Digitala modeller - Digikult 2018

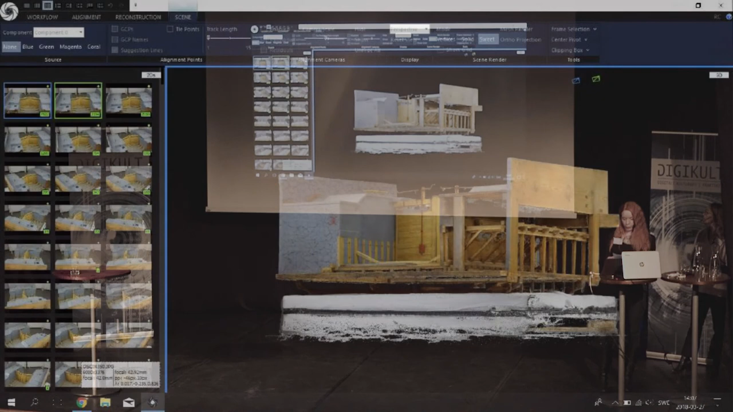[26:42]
3D-avbildningen av Polhem-slussen är tänkt att visas på ett visualiseringsbord i den planerade utställningen tillsammans med våra modeller av Polhems mekaniska alfabet.